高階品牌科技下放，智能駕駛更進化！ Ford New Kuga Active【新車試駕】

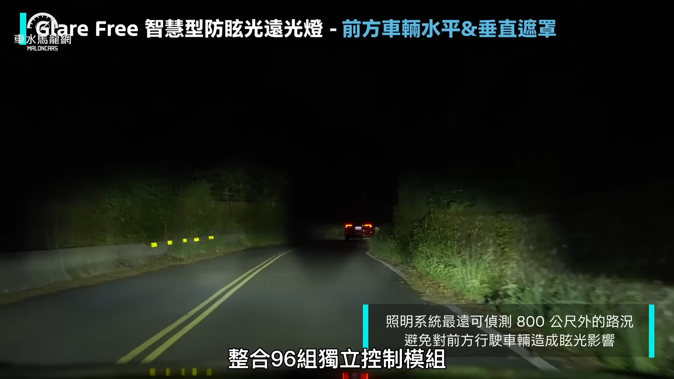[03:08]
它在Glade Free的光型變化遮蔽的功能上有更多的一些模式對應傳統的Glade Free大概就是一個垂直的遮光效果其實已經蠻厲害但這一次Pixel AI它是多了一個水平軸的遮蔽讓你在對向有來車或者是你追到前車屁股的時候它整個遮光會更精確避免對接近中的對向來車跟在車子的後方有眷光的不同的影響它原廠說它這個偵測的距離最遠可以高達800公尺而且它的遠燈模式可以提供最
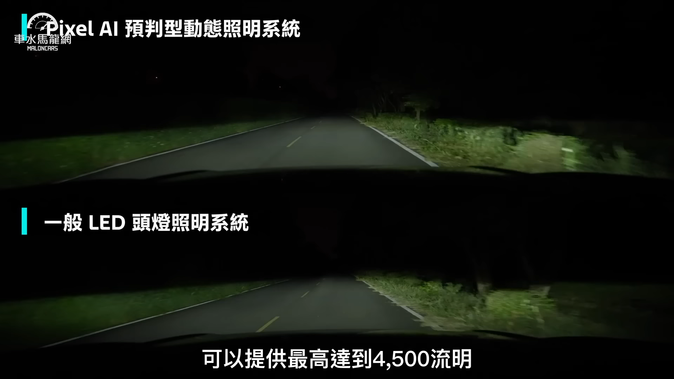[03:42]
高達到4500流明比一般LED的2000到4000來的更高了許多更厲害的是它可以透過這台車原廠的中文導航內